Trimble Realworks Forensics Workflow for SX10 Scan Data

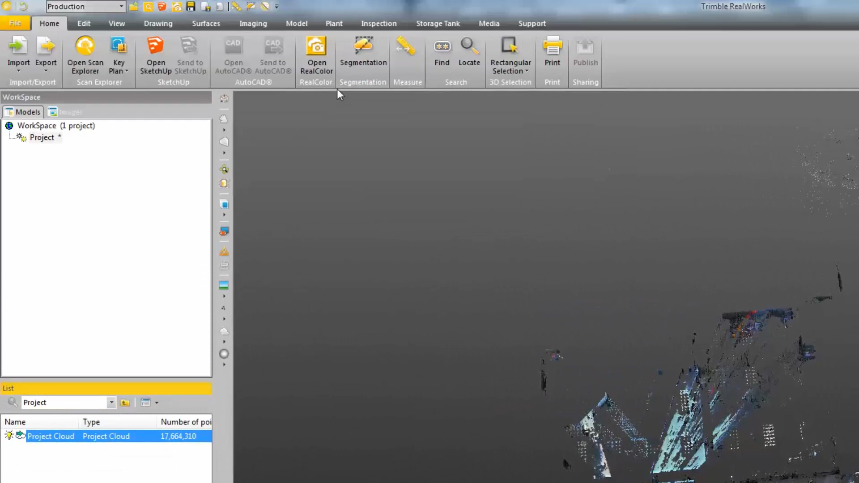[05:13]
Then now I can use a polygon method or a rectangle and also
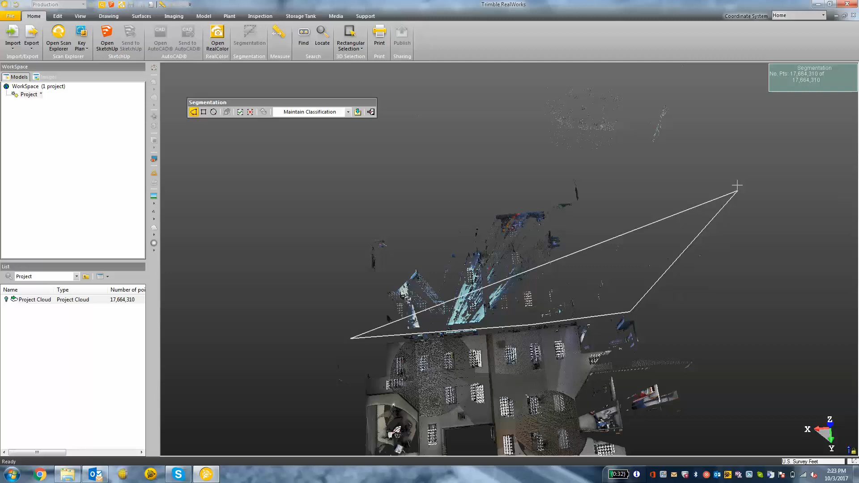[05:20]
a circular selection method to select certain parts of the point cloud in choosing either in or out from the toolbar.
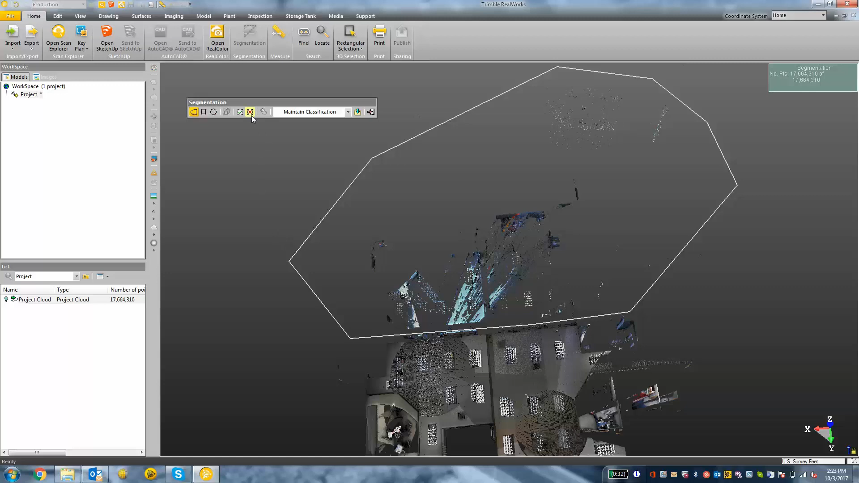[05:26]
I'm going to keep working at this from different angles.
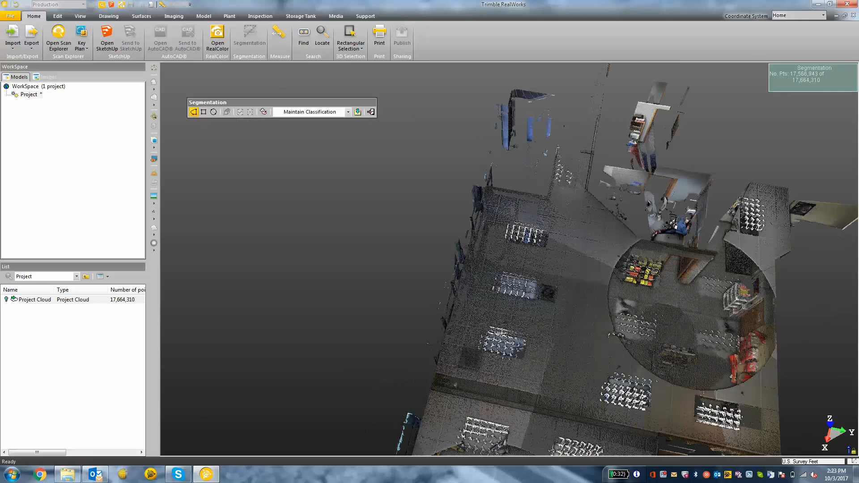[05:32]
Perhaps I need to just select a certain room of the entire point cloud and separate that
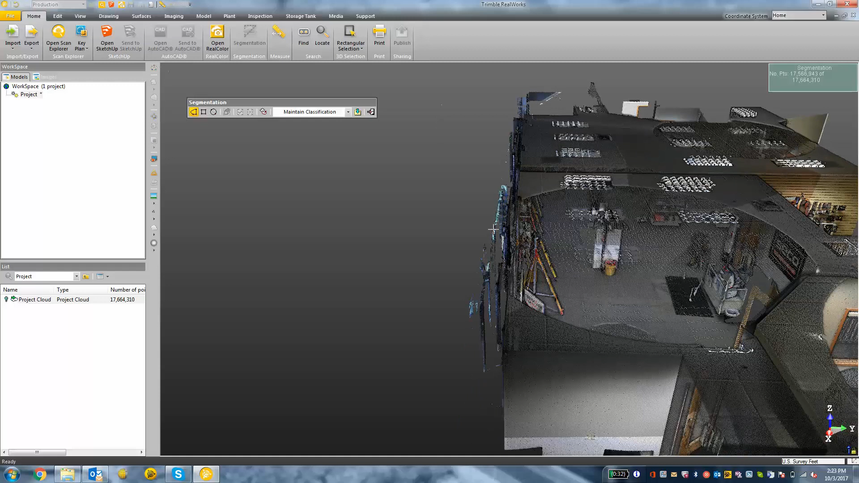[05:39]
out or segment that out and kind of just get where I want to be with my final point cloud.
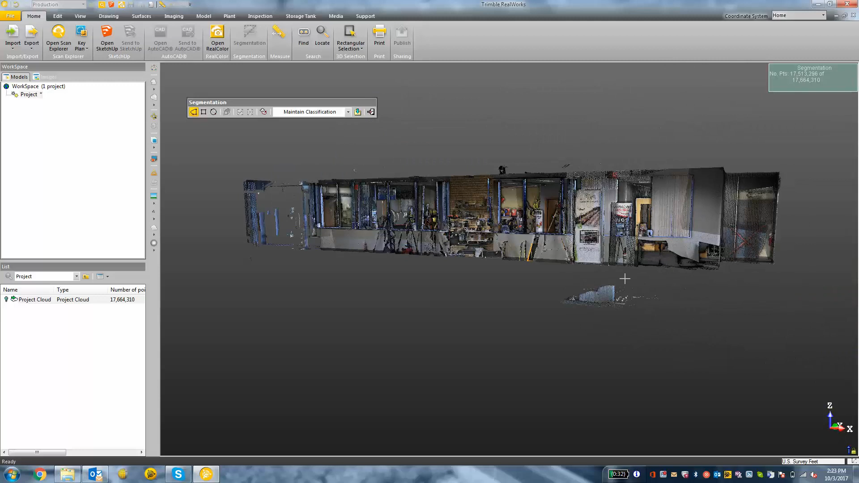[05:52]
I'm going to click the create button in the toolbar and then choose close.
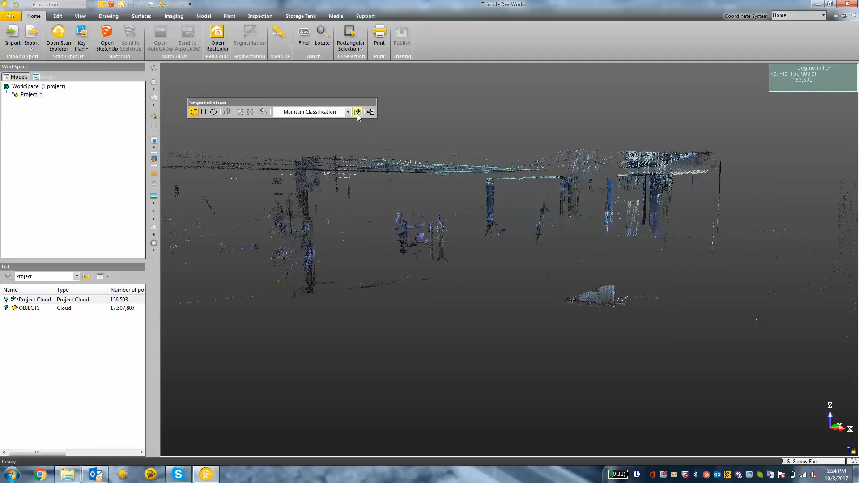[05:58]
Now all I should see on my screen is what was left on my screen from my previous view.
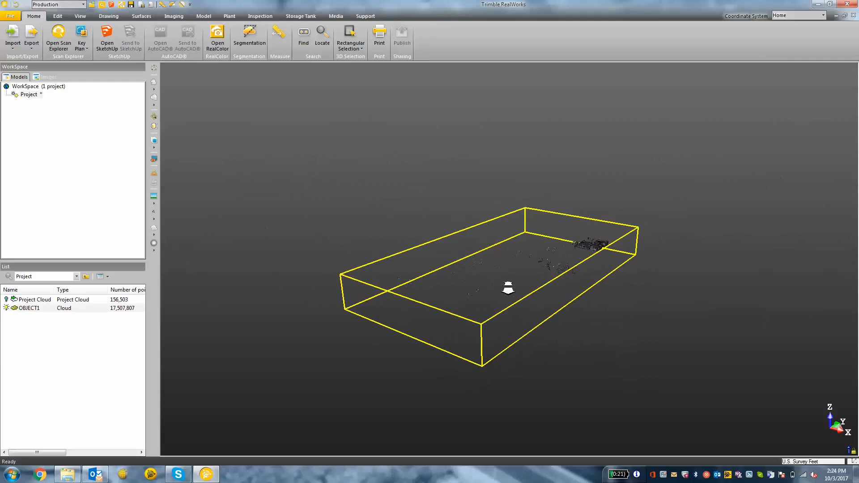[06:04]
So at this time, I'm going to click edit. And perform an auto classification whether I'm outdoors or indoors. Once I've selected what I want to classify, I'm going to press extract.
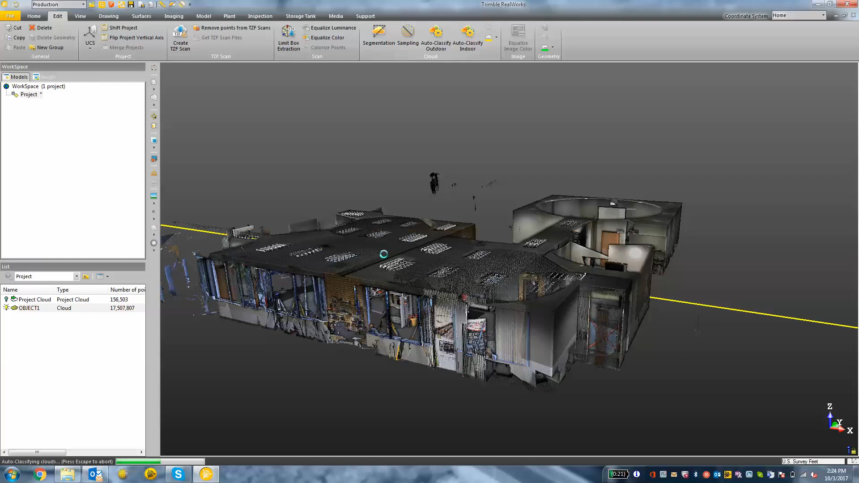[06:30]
Now you should see in your list the new layers.
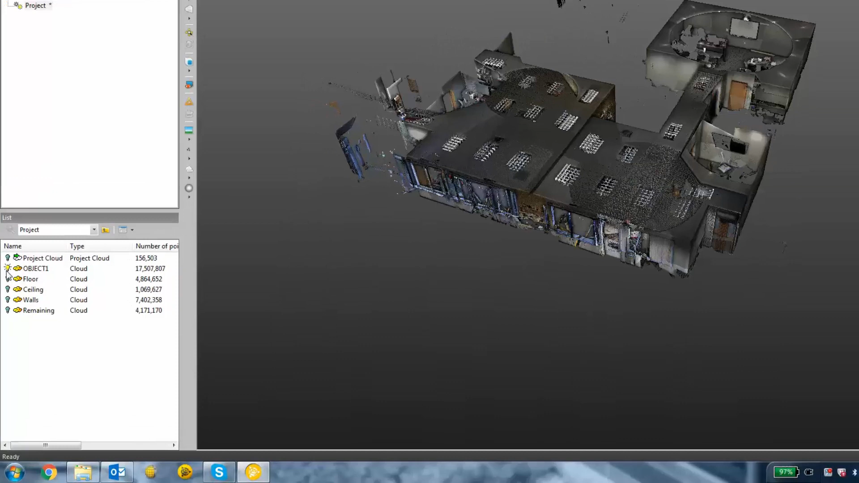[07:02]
Exporting is very easy. All I need to do is select the layers in my list that I want to export.
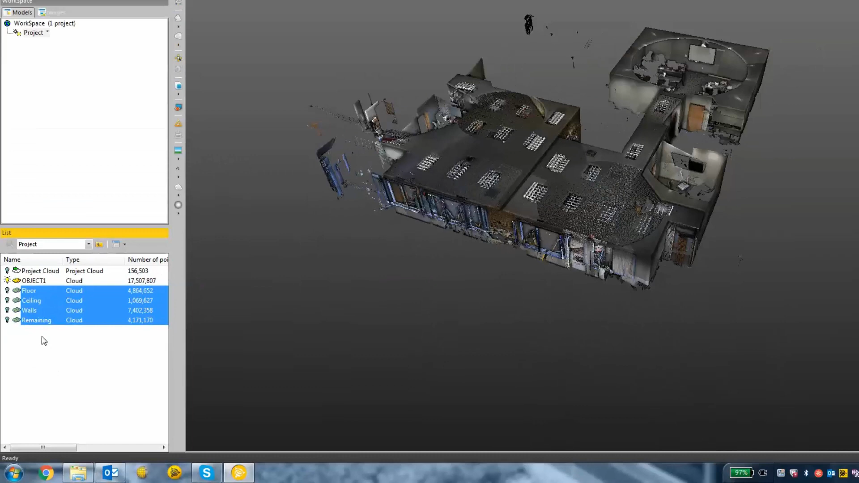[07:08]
So if I want just the floor, ceiling, walls, and remaining, I'm going to select those, click export, and click export selection.
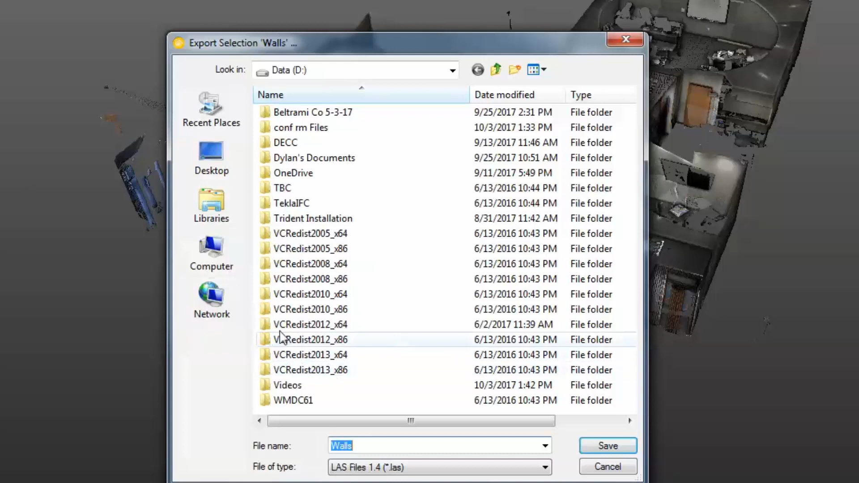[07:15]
Now I need to find a spot to save on my hard drive.
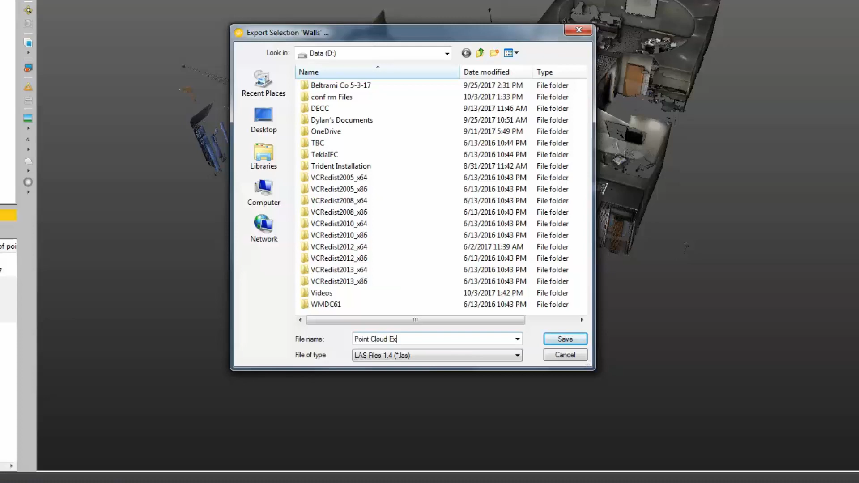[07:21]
Give it a name. And then I want to indicate a file type .e57. Forensics reveal software only accepts an E57 at this time.
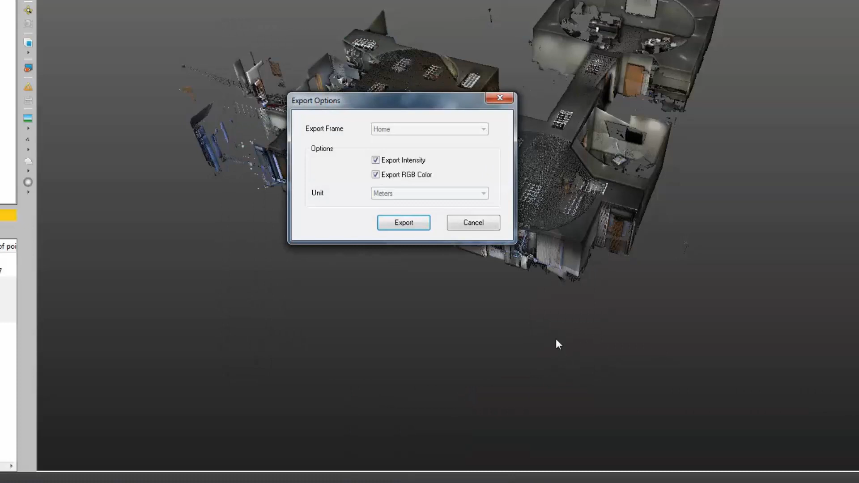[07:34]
And then I want to export intensity and RGB values and click export.